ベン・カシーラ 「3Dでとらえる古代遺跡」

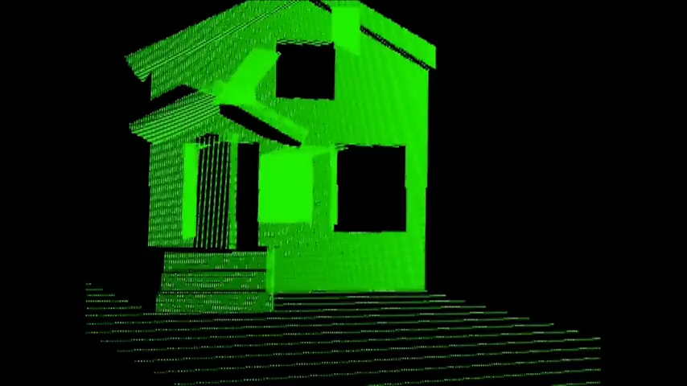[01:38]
All of this happens in seconds. You can see here these systems are extremely fast.
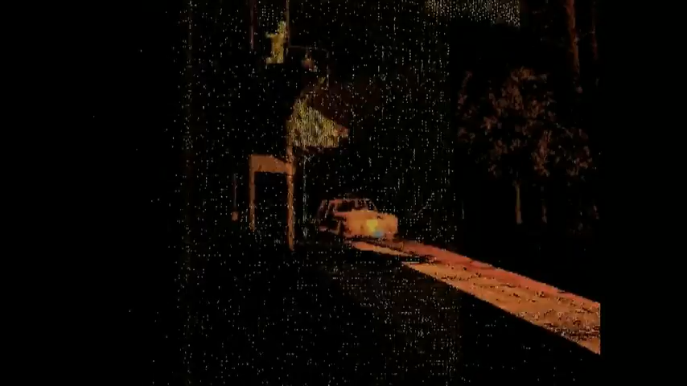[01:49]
They collect millions of points at a time with very high accuracy and very high resolution.
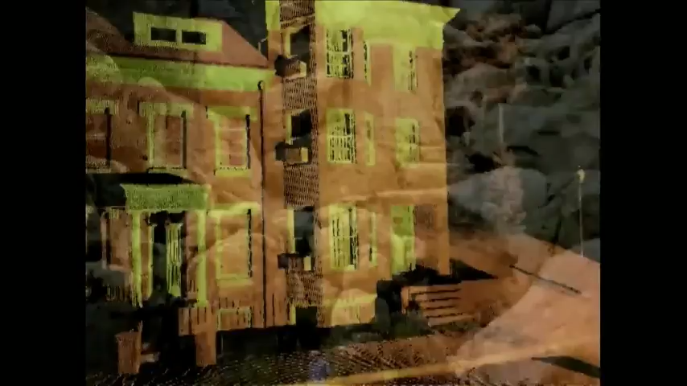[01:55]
A surveyor with traditional survey tools would be hard-pressed to produce maybe 500 points in a whole day.
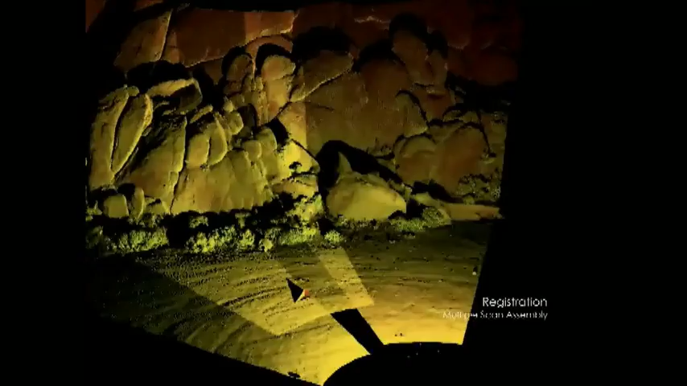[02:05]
These babies would be producing something like 10,000 points a second.
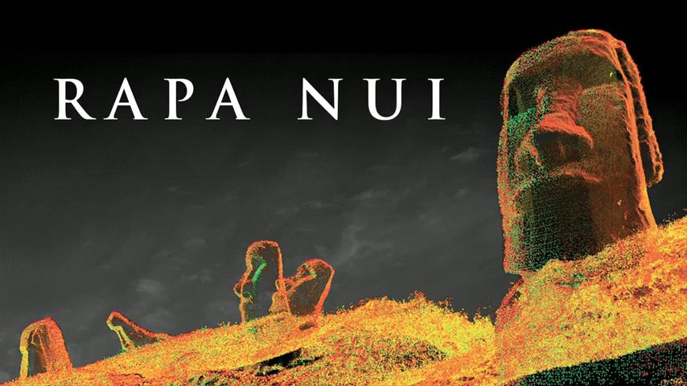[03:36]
and what you're seeing here are the Cloud of Points, Babylon, Rosalind Chapel,
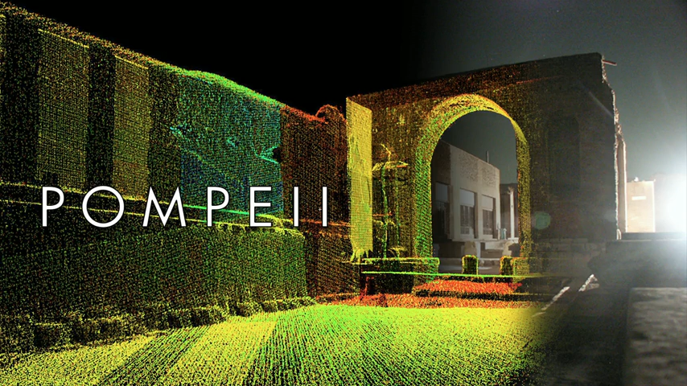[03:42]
Pompeii, and our latest project, Mount Rushmore, which happened to be one of our most challenging projects.
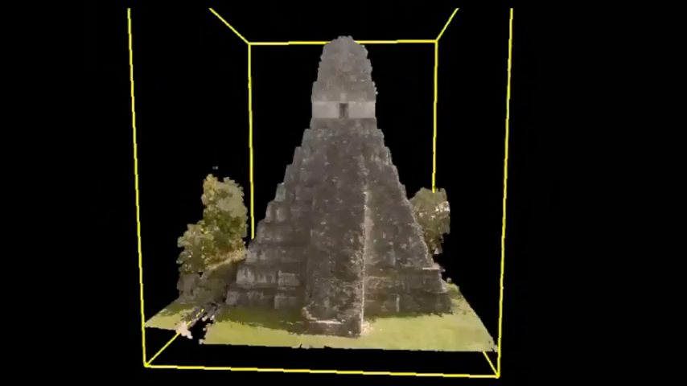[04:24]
What you're looking at in here is a 3D viewer that we developed that would allow
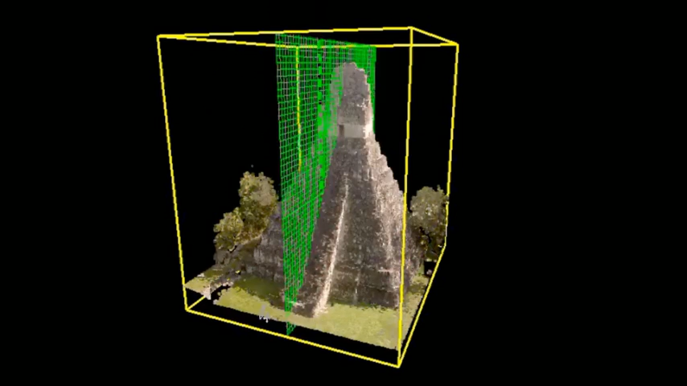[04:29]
the display and manipulation of Cloud of Points in real time,
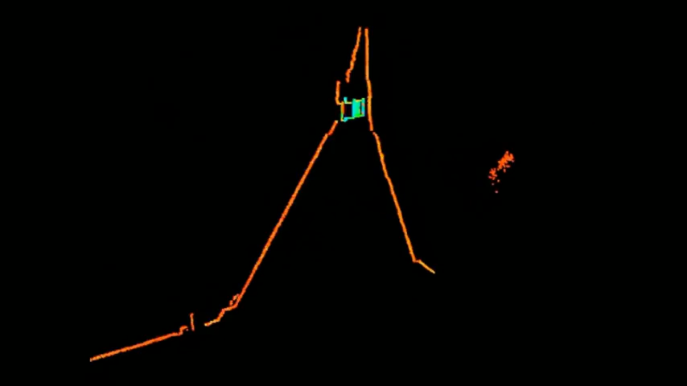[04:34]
cutting sections through them, and extracting dimensions. This happens to be the Cloud of Points for Tikal.
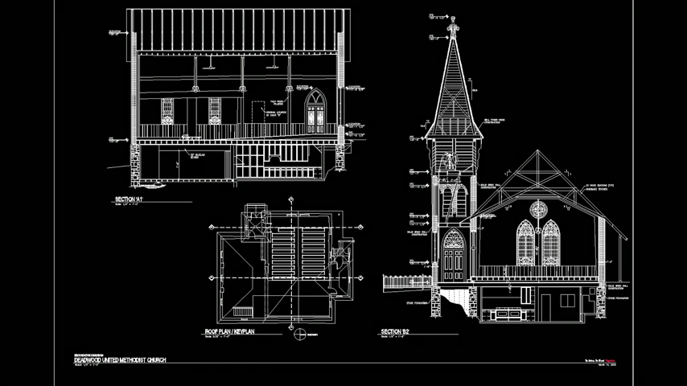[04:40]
In here, you see a traditional 2D architectural engineering drawing that's used for preservation. And, of course, we tell the stories through fly-throughs.
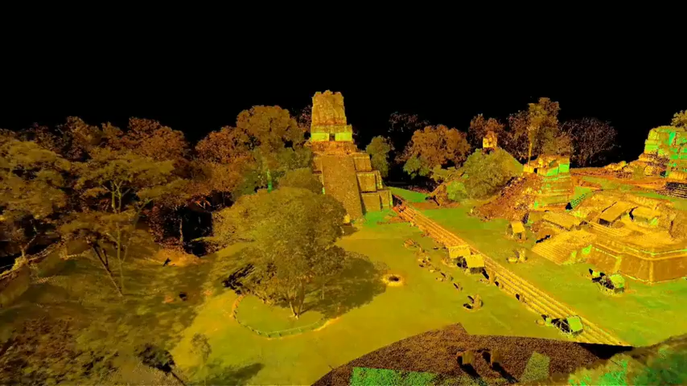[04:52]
In here, this is a fly-through, the Cloud of Points of Tikal. In here, you see it rendered and photo-textured with the photography that we take of the site.
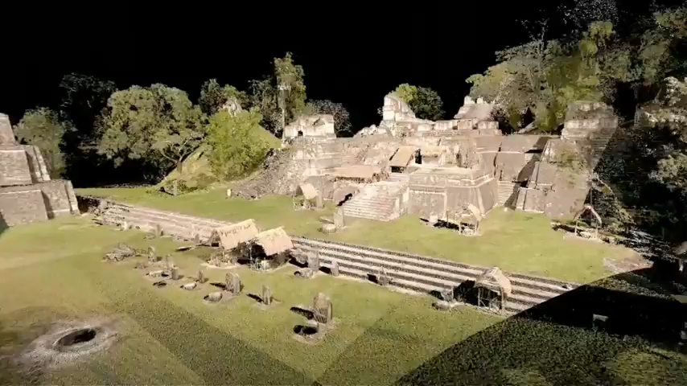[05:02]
And so this is not a video, this is actual 3D points with 2 to 3mm accuracy.
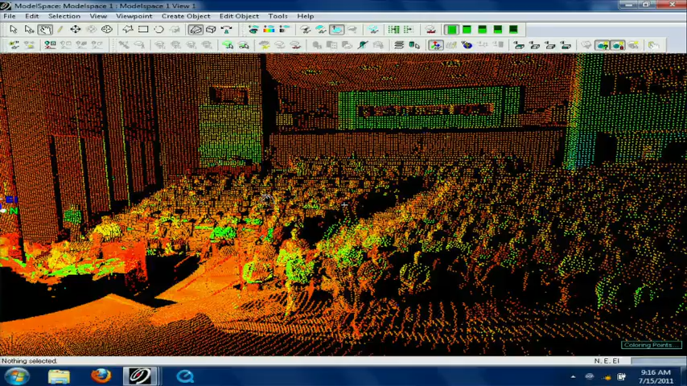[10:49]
This is all in 3D, and, of course, you can fly through the cloud of points. You can look at it from on top, from the ceiling.
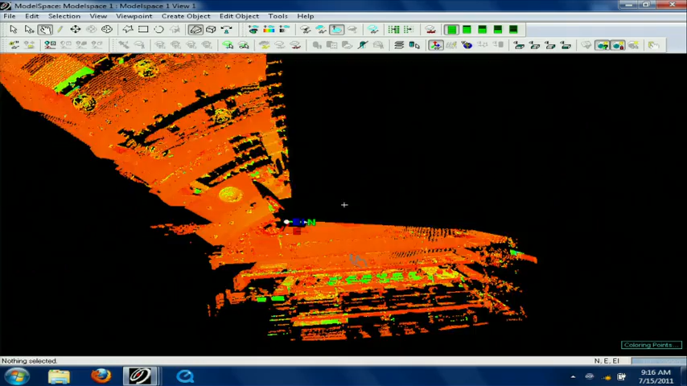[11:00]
You can look from different vantage points. But I'm going to ask Doug to zoom in
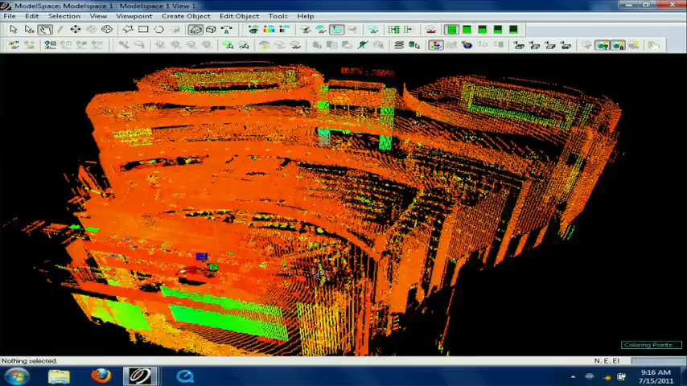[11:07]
on an individual in the crowd, just to show the amount of detail that we can create.
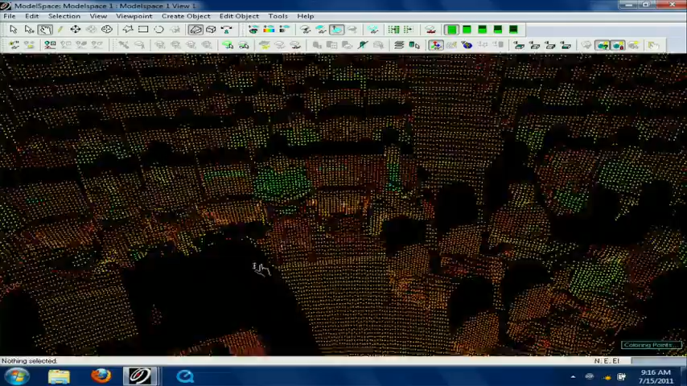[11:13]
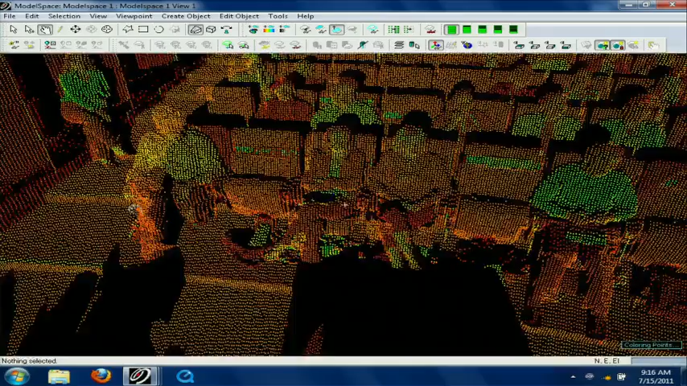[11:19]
So, you have been digitally preserved in about four minutes.